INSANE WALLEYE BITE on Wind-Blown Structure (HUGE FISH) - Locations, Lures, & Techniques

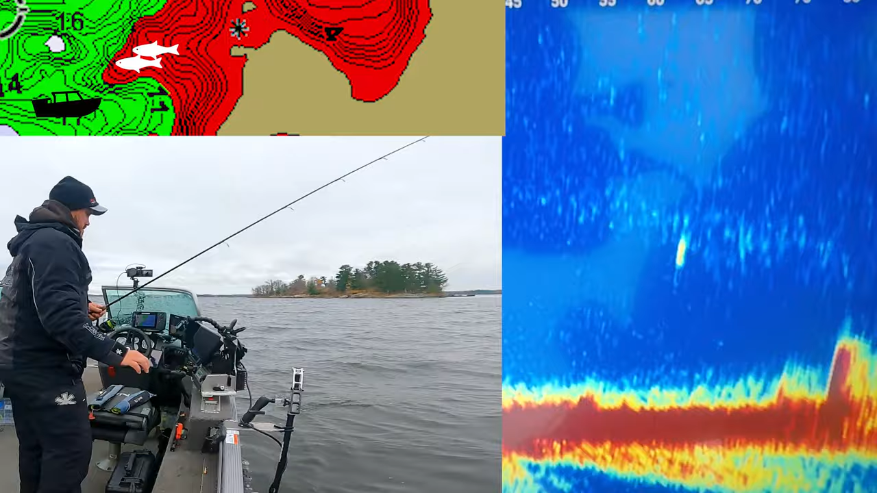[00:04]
Oh, right up where we want them. That one should be better. Oh, right on top of them. Oh, yeah. Yep. Oh, sweet bite. It's a good fish too, I think. Oh, yeah, you could just tell that one was suspended a little more.
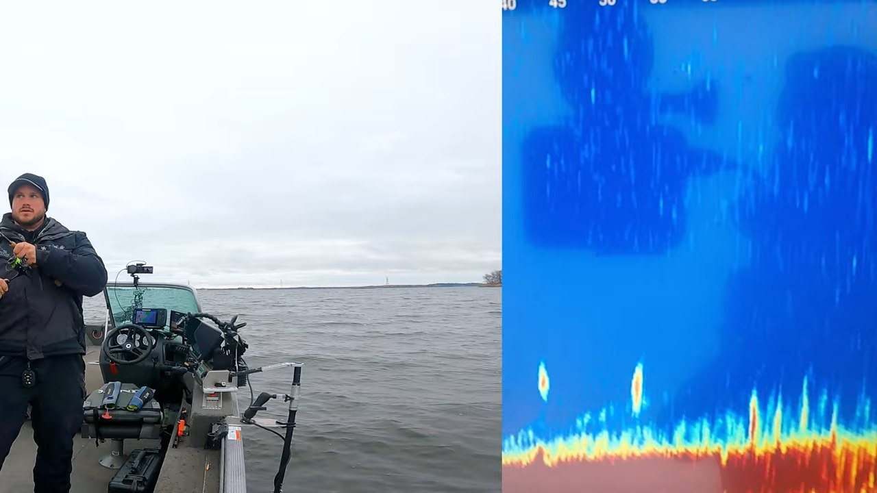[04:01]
Yeah, that's a big walleye or it might be a pike. Whatever it is, it's big.
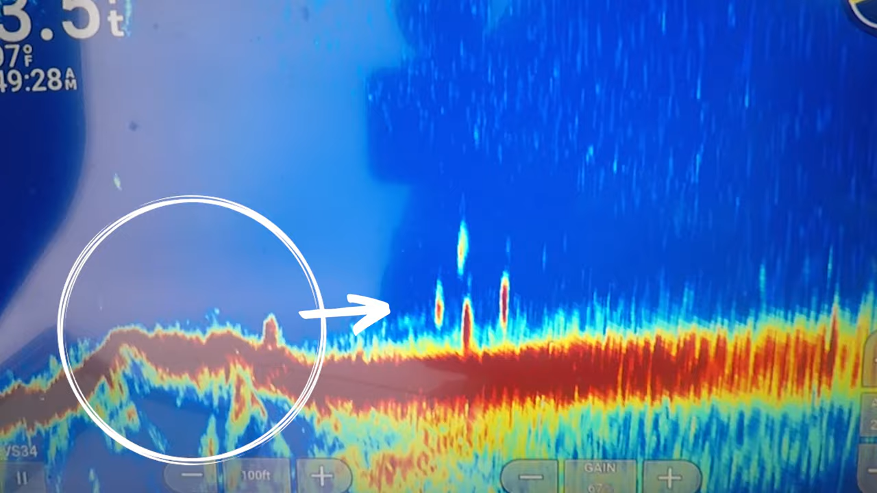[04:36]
Oh, this guy was dogging me. Just a super fun bite.
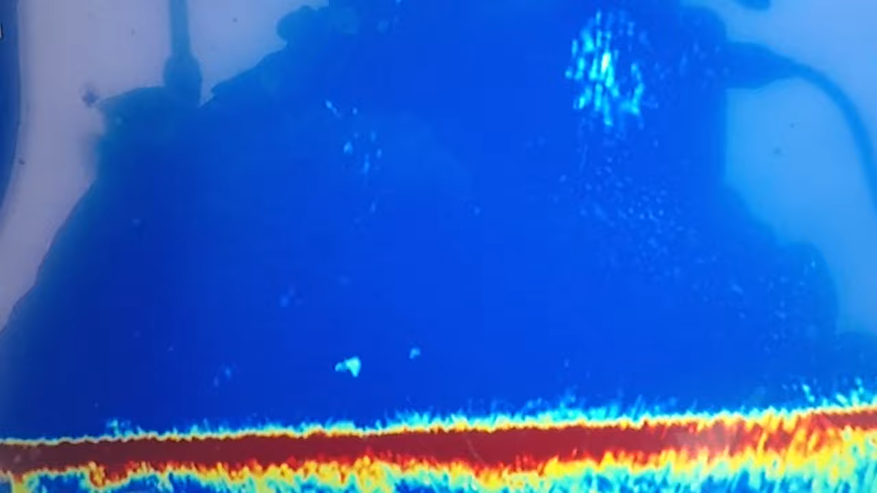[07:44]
Just rolled that swim bait over it. And that thing just smoked it. That was a fun bite. This one's high. He's engaging. Oh yeah. Come on. Come on. Get a little faster. Yup. Let's go. Oh, I didn't even see it. Good walleye.
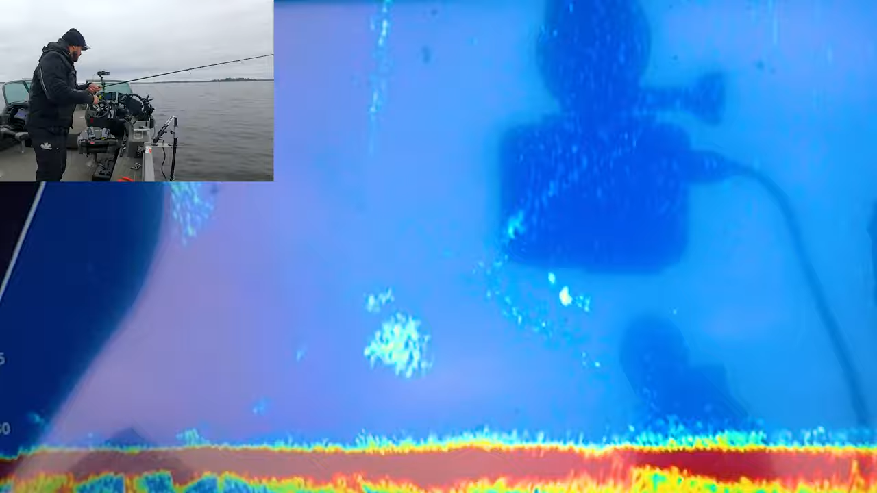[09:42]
That is a 40 plus inch pike. I would bet significant money on it. My heart is beating. That is a large fish. Oh, he bit.
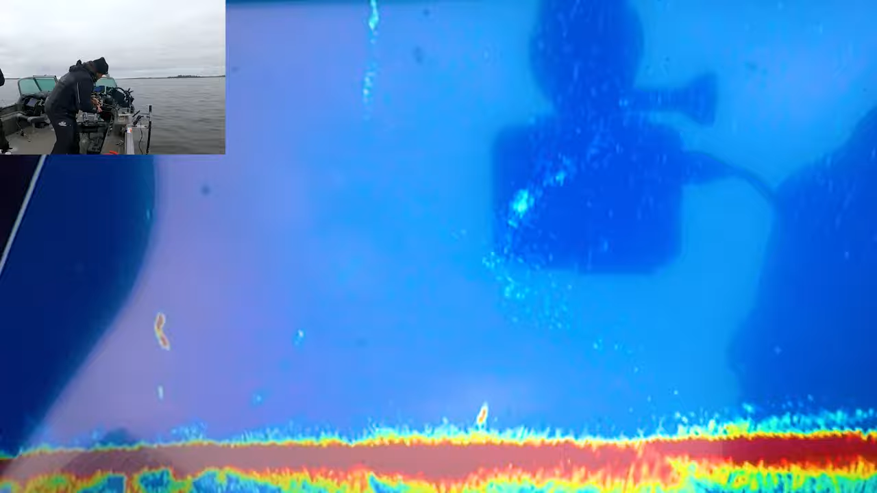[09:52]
He bit, but he didn't stick it. I'm going to try to keep ripping it around like that. He's kind of liking it. See if he'll pick it up off the bottom. He picked it up. He picked it up. Let's go. I had to set it on bottom. Maybe it's not as big as I'm thinking, but oh my gosh, that mark looks giant.
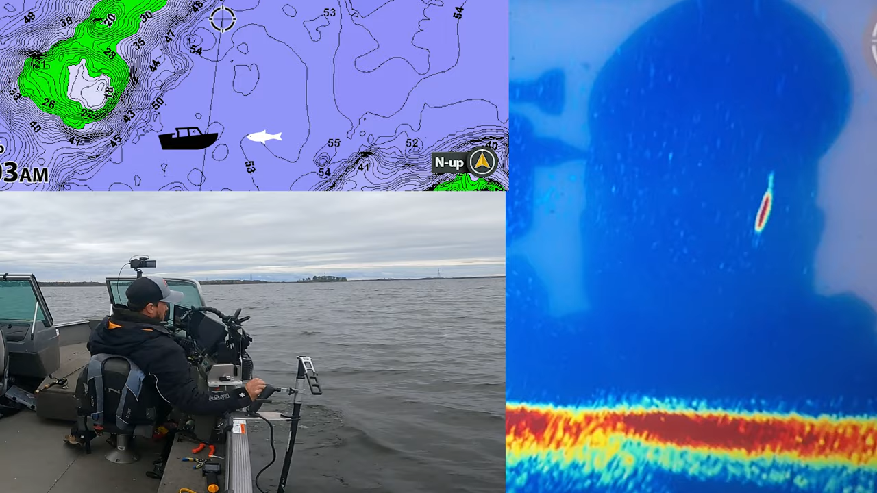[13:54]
Yeah, that's the one I'm seeing too. Right away, I thought, oh, that's a big fish. Oh, I think he sees me. Oh, no, he must have been chasing you for a second. Yep, I lost him. Oh, jeez. I thought he was swimming away.